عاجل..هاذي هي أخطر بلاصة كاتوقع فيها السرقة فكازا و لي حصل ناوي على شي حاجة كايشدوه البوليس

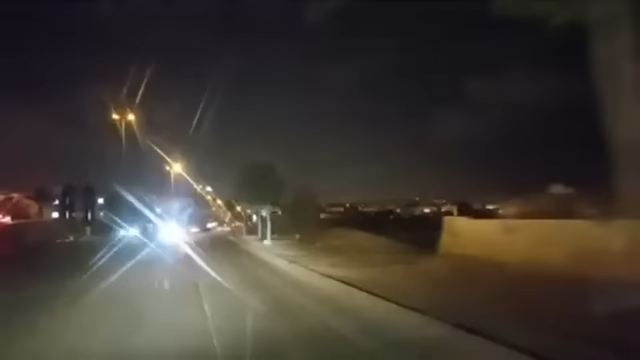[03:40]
والله يهدي هاد الحي الحسني، يديرو شي بوطوات هنا ديال الضو. راه بغينا بوطوات ديال الضو، بغينا حتى شي حاجه اخرى، بغينا بوطوات ديال الضو، بغينا الاناره العموميه هنا. السبيطار الحسني كيجيو ليه المئات ديال عباد الله يوميا، كيخرجوا مساكن يقدر يتكريس هنا. راه خص الجماعه ديال الحي الحسني خصها حتى هي تعاون، خصها تلعب دير الدور ديالها،
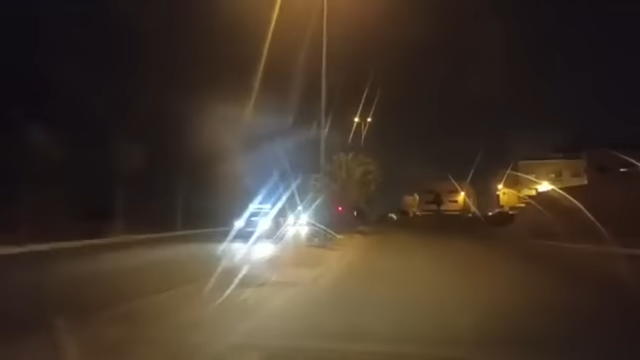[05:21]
الظلمه هرب لك الشفار تما، شنو غادي دير؟ هرب لك الشفار لهاد الخلا، قول لي انت شنو غادير، اولا انت شنو غادير؟